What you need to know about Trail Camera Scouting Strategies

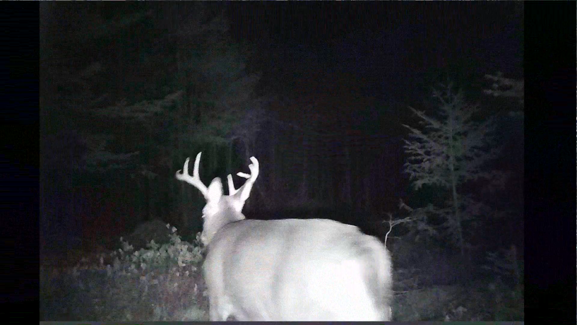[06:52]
that showed up like into November like late October into early November that I didn't know about I got pictures of him on this camera
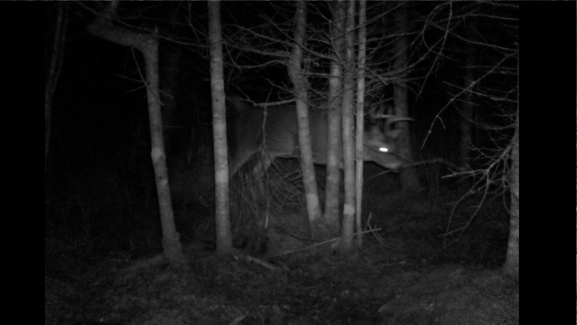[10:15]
this camera was getting pictures of that two and a half year old eight tall eight point that I talked mentioned earlier and